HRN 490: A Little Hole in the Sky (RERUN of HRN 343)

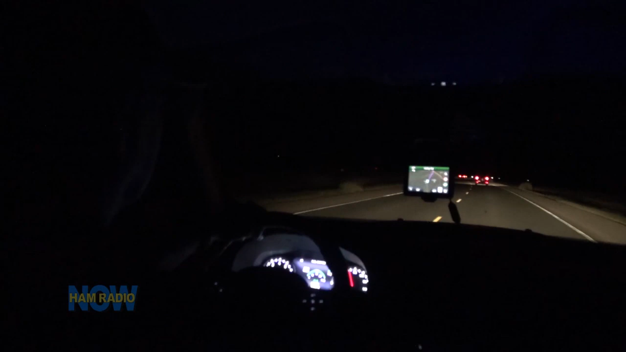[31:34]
A very happy one, too. We are in the path of totality now.
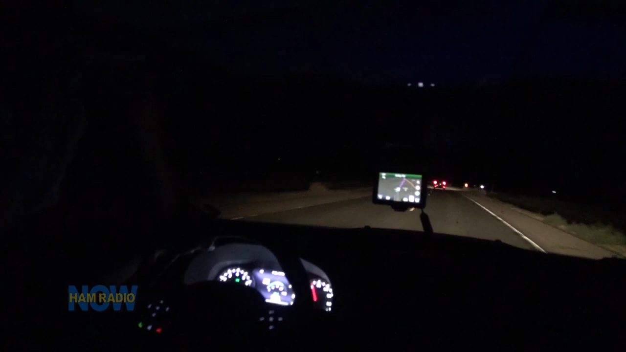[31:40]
We're still about 31 miles from the center of the path, but we're at least in the path. Okay, so that's why it's so dark, right? Yeah, that's why it's dark. No, it's dark because we're still a couple hours from sunrise, I think.